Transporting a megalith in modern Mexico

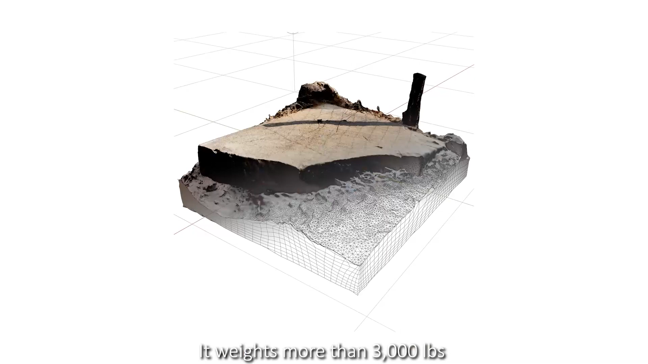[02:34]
It weights more than 3,000 pounds, and has fine geometric covings on its underside.